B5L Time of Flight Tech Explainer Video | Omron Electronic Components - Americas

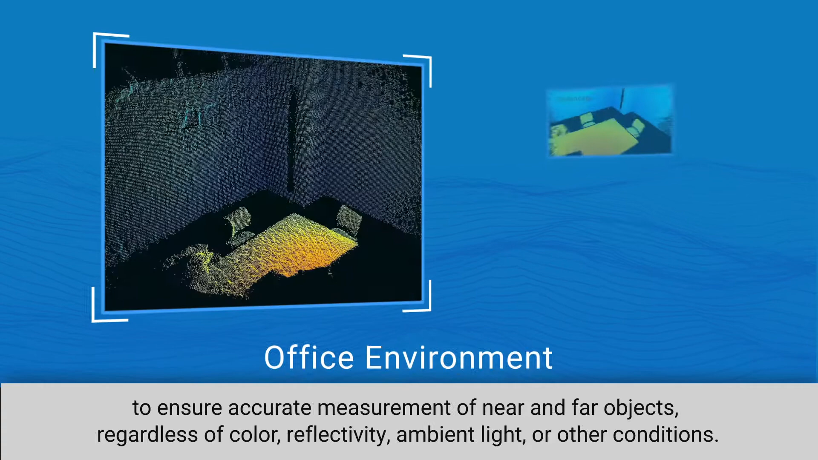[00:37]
regardless of color, reflectivity, ambient light, or other conditions.
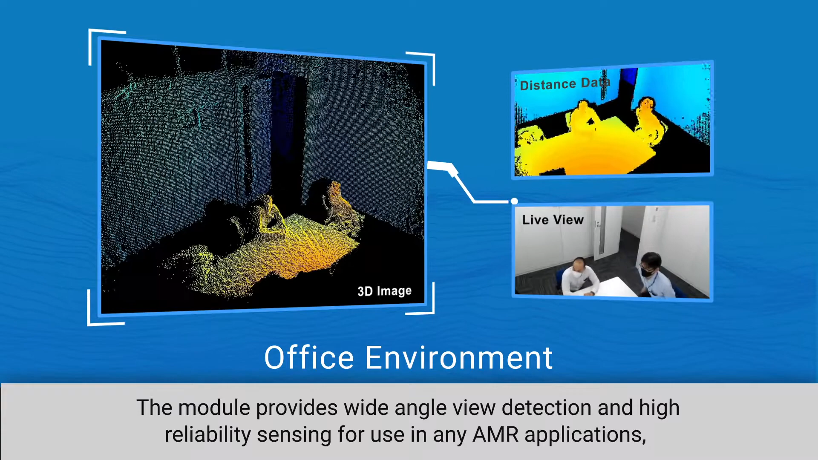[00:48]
using extensive distance information to identify its peripheral environment.
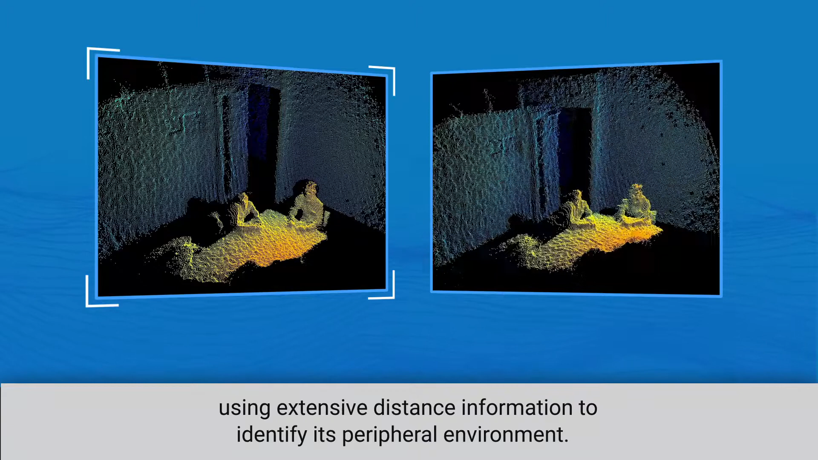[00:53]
The B5L also offers built-in edge noise reduction that minimizes noise and false detections. The B5L time-of-flight sensor offers high precision in all environments,